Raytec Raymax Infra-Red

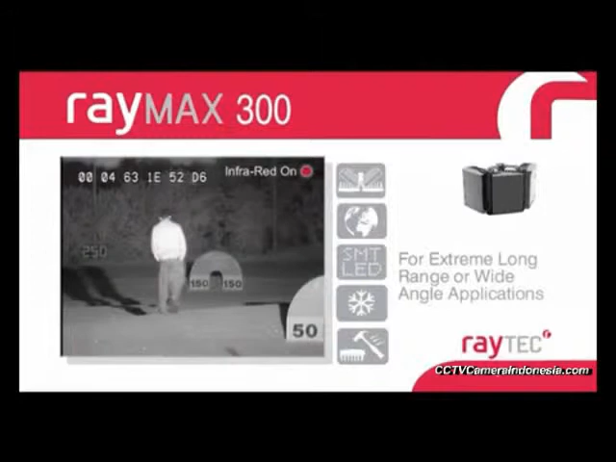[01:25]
long-range or wide-angle applications and is perfect to work in conjunction with fully functional domes.
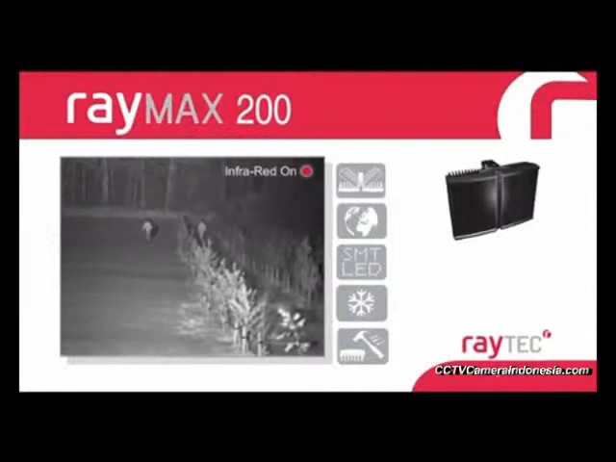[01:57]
The Raymax 200 series achieves distances up to 300 meters and angles from 10 degrees to 180 degrees.